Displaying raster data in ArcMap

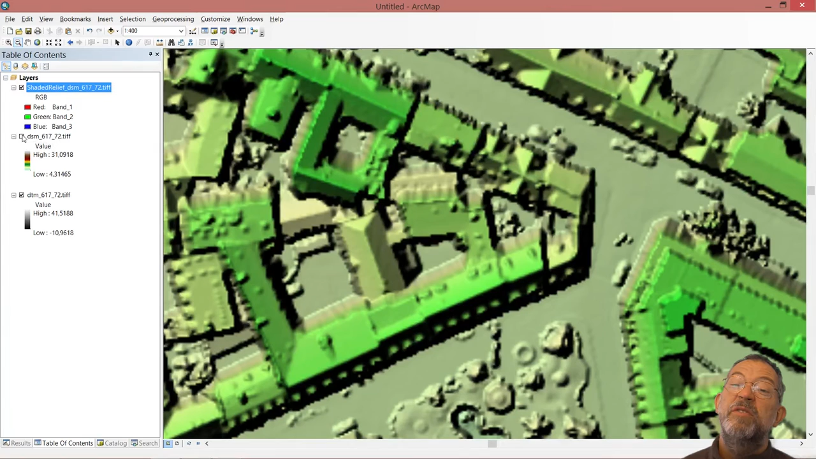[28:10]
An example of using classified could be if we go back here and turn off all these nice colors here and
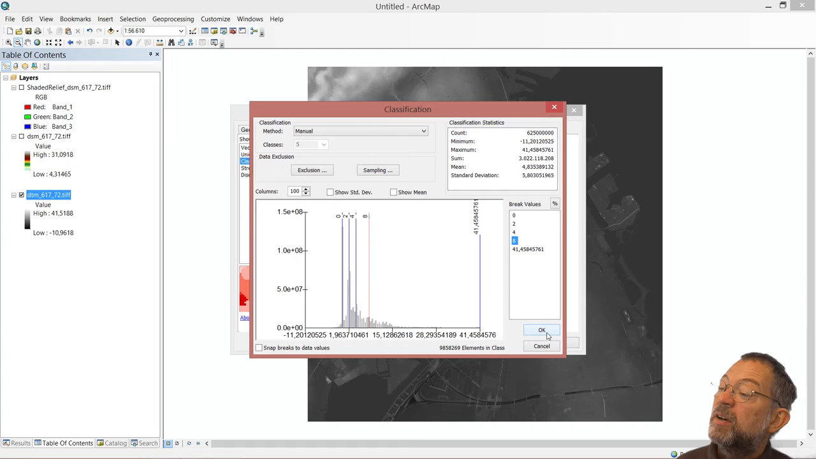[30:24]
and a 4 meters, and a 8 meters interval. And then over there, I don't really care in this situation. These are already subsurface. These are really close to the water surface.
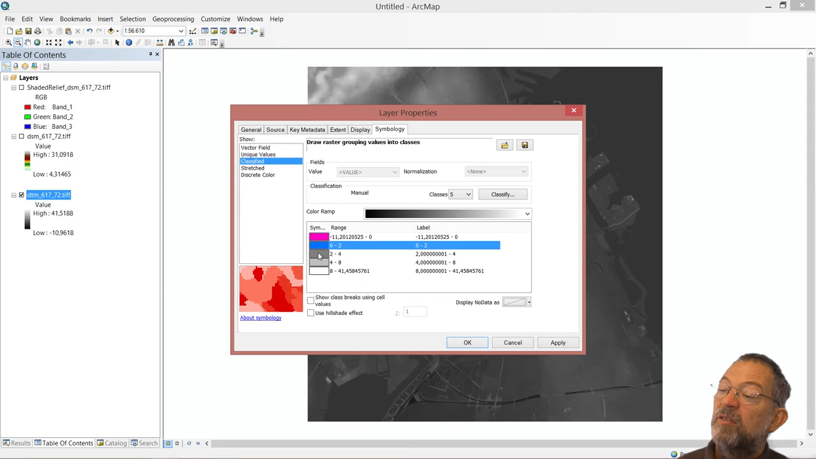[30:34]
These are not quite so close.
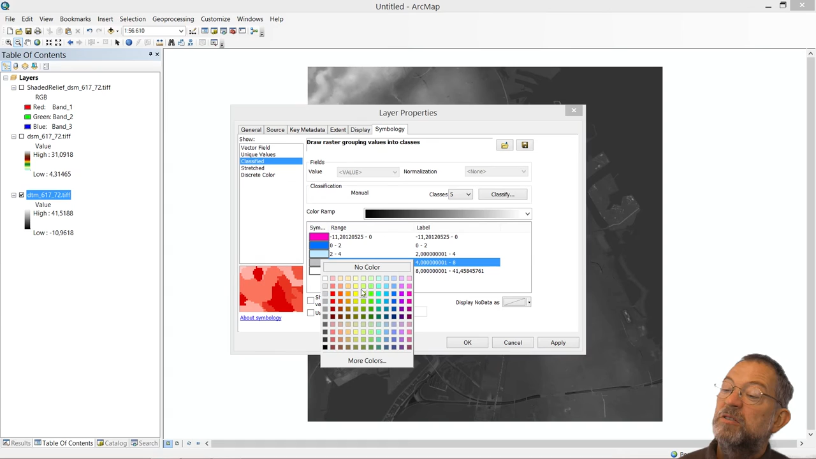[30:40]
These are up on dry land, and these are high up.